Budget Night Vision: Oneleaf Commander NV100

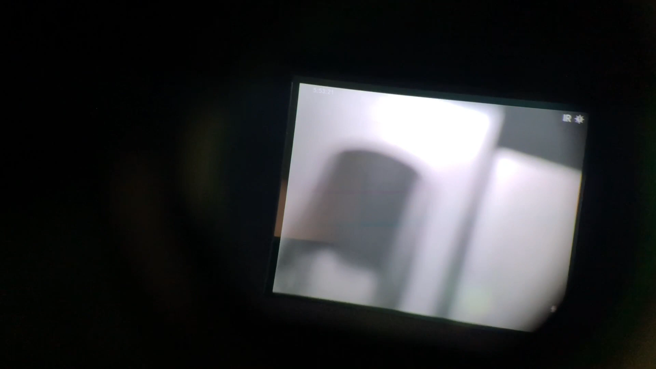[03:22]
you go even with the lights on you can kind of see but there it is kind of powered up and it has a